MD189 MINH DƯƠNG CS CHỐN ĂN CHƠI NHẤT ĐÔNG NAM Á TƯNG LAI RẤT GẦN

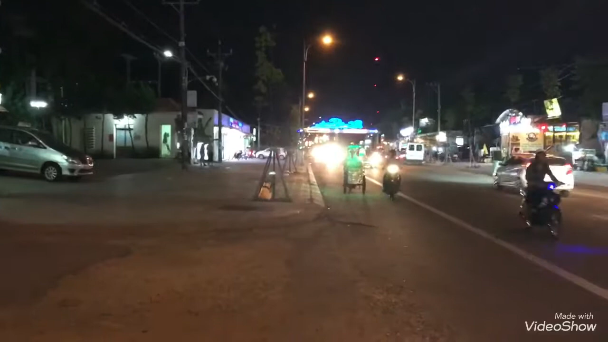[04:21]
khu Dương Đông, huyện đảo Phú Quốc. Một khu ở đường Trần Hưng Đạo là một trong những nơi, chỗ này là trung tâm tầm vóc nhất của huyện đảo Phú Quốc, một trong những khu trung tâm mà rất là nhiều resort cũng như là khách sạn.
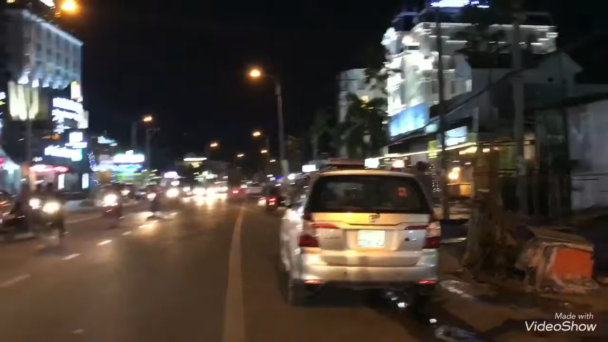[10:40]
Đặc biệt đường xá thì cũng không đông đúc như mọi người cứ tưởng tượng, cũng rất yên bình, rất rộng rãi, chắc có lẽ ở đây không bao giờ kẹt xe.